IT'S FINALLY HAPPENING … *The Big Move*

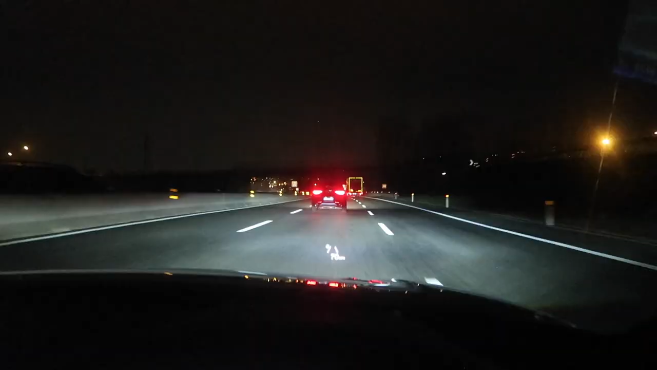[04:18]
It is very dark. That is my ultimate road trip update for you guys. Torino, here we come.